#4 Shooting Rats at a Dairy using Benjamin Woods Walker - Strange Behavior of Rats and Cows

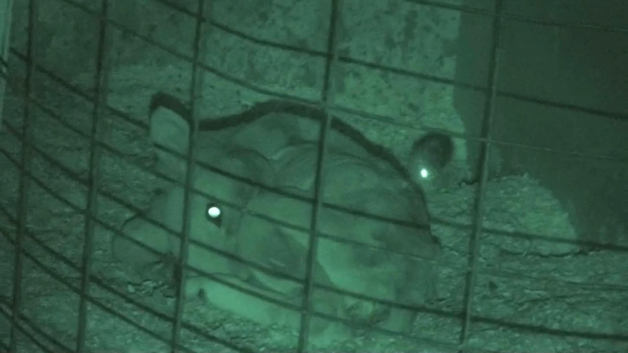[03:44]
Calves are kept in separate pens it's well sheltered from the weather and the rats take advantage of the shelter and the feed for the calves by burrowing in as you can see here you can also see that the calf
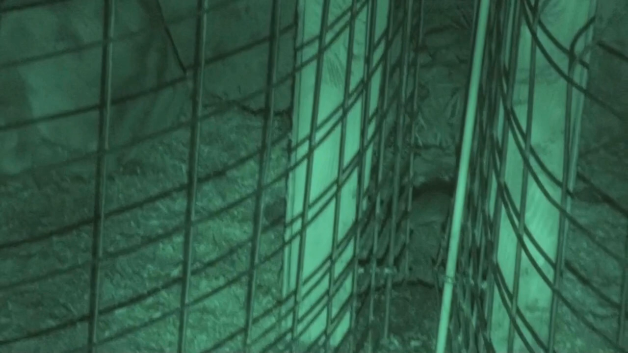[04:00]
than to mildly lift its head when it hears some thrashing around
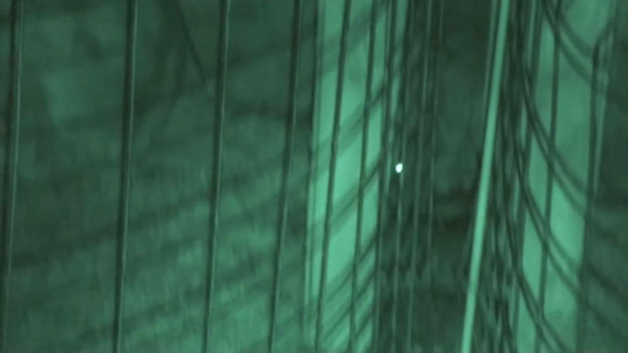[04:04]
the rat is going through his death throes
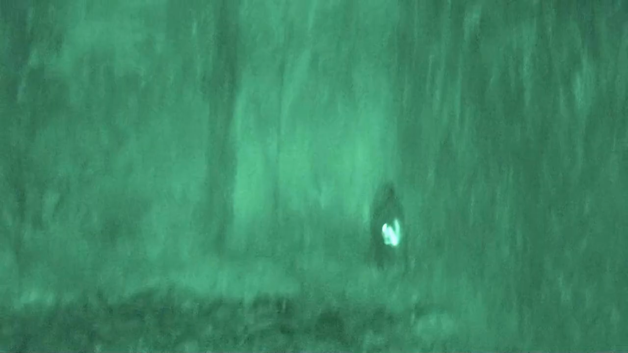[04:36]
This sequence shows the rat that is poking
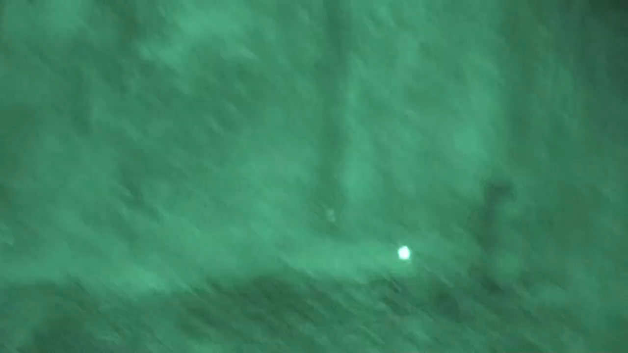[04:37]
its
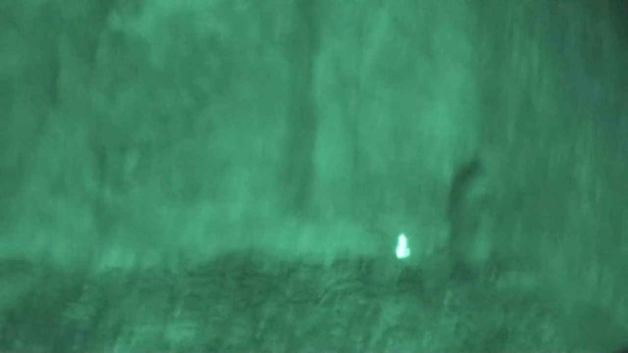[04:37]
head through the plywood divider in a calf area inside the barn
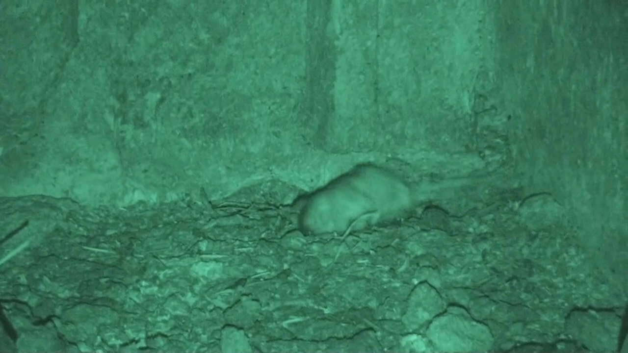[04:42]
The rat shot in the head goes through its characteristic hind leg kicking,
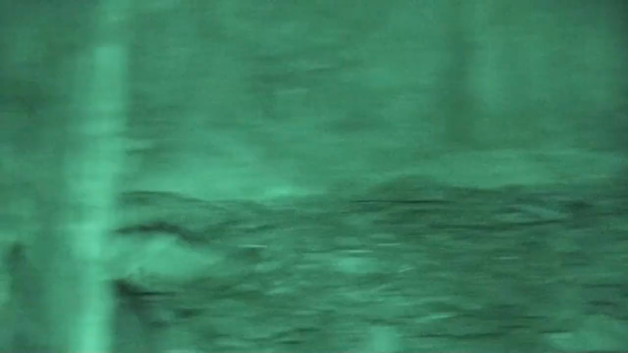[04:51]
flipping maneuver that is so common to the rats
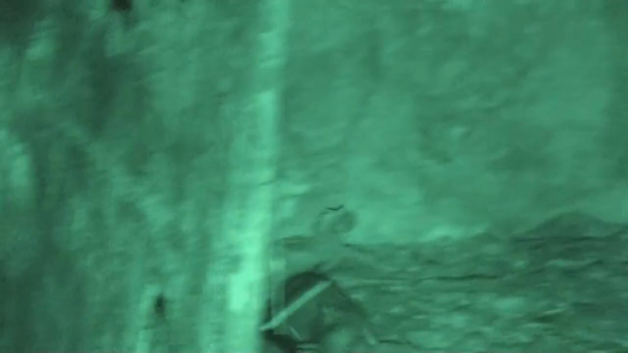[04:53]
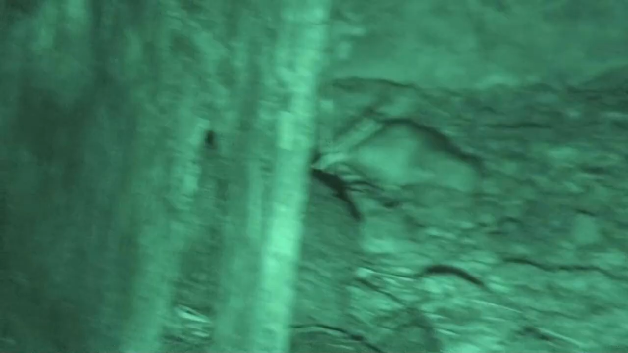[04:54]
And as he dies, his buddy comes over to see what he's up to Unfortunately, I didn't have my rifle cocked or I would have taken a shot at the time
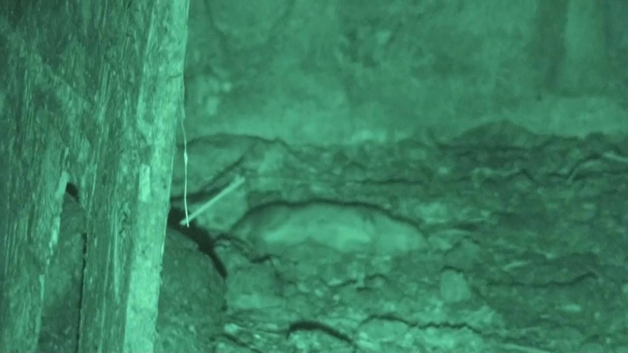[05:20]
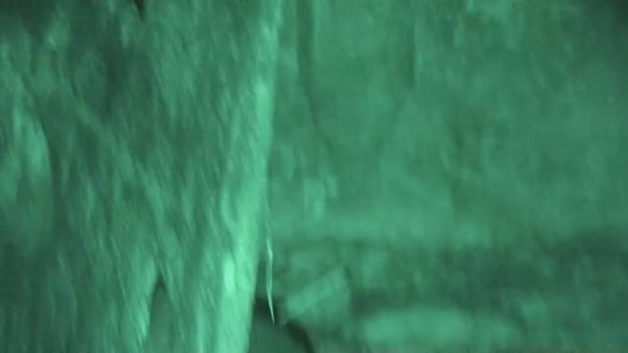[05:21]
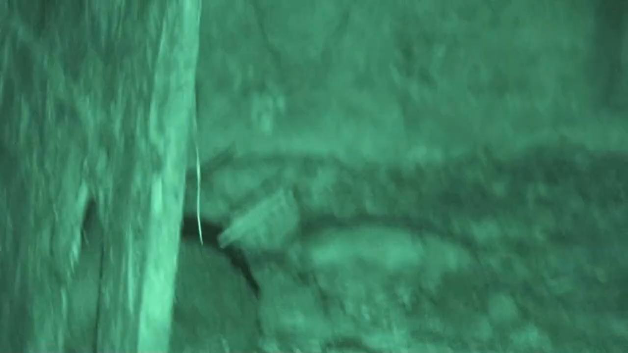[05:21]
But after I cocked the rifle, the rat has run through another hole in the back of the plial
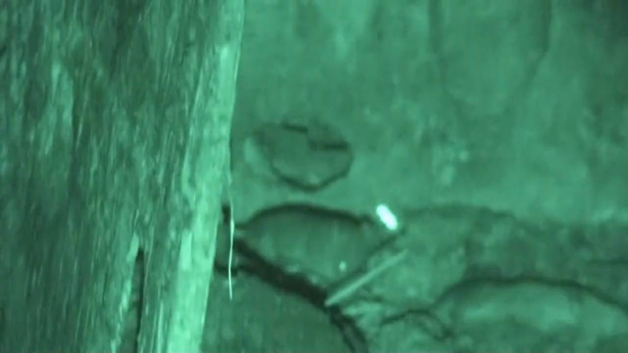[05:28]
But I am able to see his eye as he's looking back at me and I take the shot
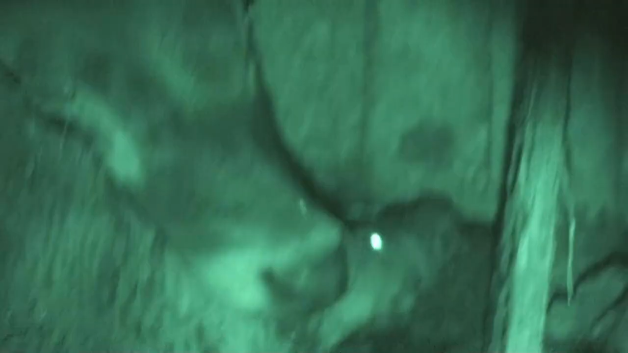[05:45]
And then on the other side of the plial near
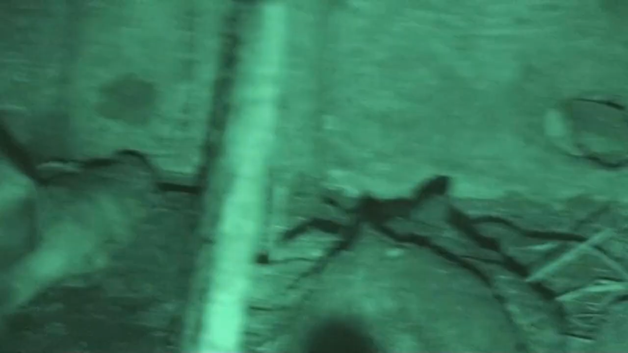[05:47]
you can see the rat flopping around in the crack by the calf's hoof Much to my surprise,
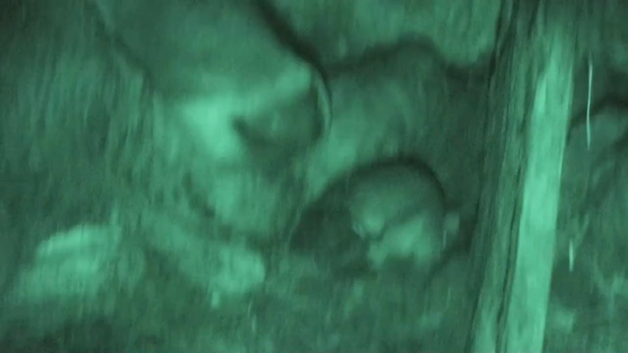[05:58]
kick brought the rat right up underneath the calf's nose
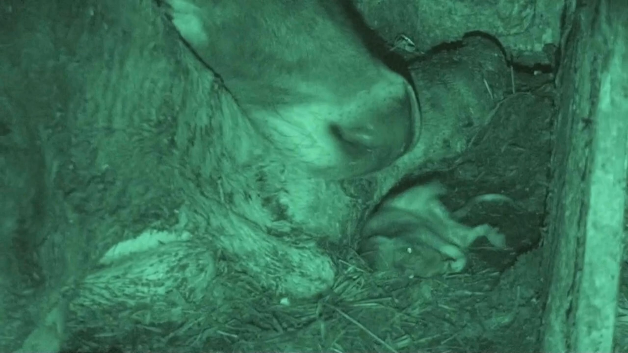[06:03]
And the calf pays no attention to this rat literally dying directly under its nose And the calf is awake Once again, total indifference most of the time But there were two times that I have observed what you're going to see in the next few sequences Where the relationship
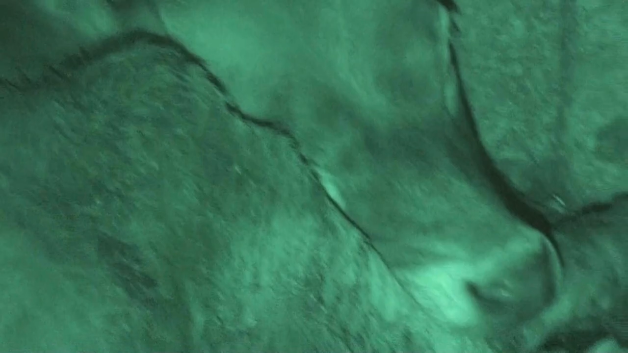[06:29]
between
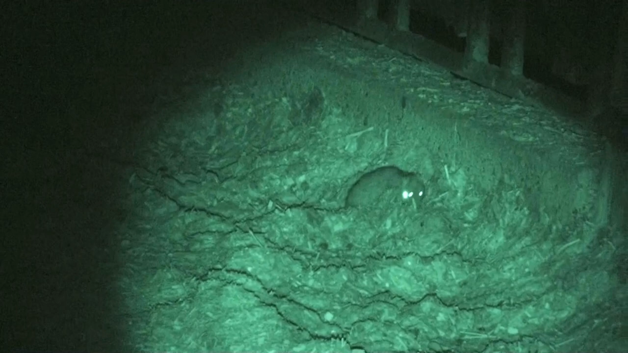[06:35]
This rat is shot in a feed area and is thrashing about
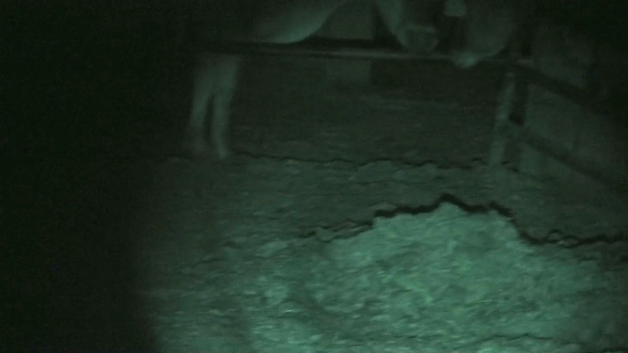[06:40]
And it's no different than any of the other thousands of shots that I've made When the cows pay no attention And suddenly this young dairy cow pokes its head through the
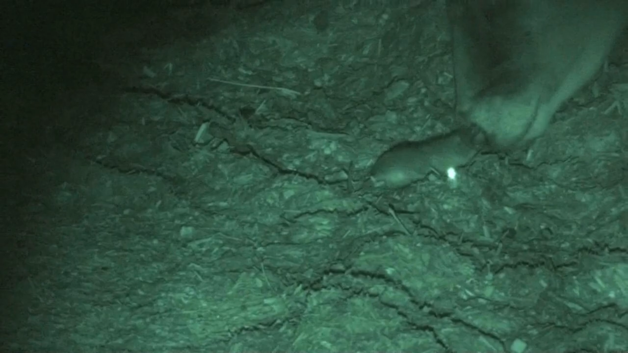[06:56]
feed bars And seems to be very concerned about this particular rat Licking it, nuzzling it, and seems to be upset Now you want to keep in mind it's completely dark to the cow and the rat You and I can see because of the night vision capability But the cow seems to be very disturbed about this rat being killed And I'm only guessing at what the motivation really
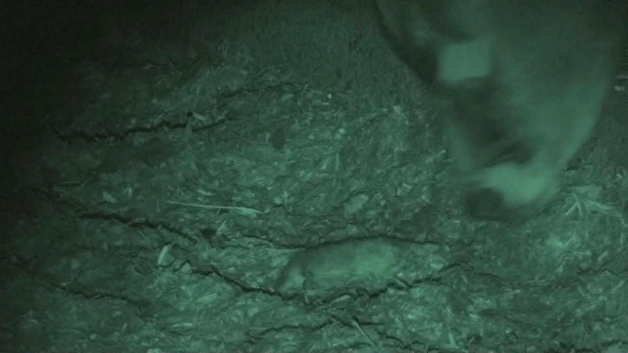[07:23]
is That was the first time I'd ever seen this behavior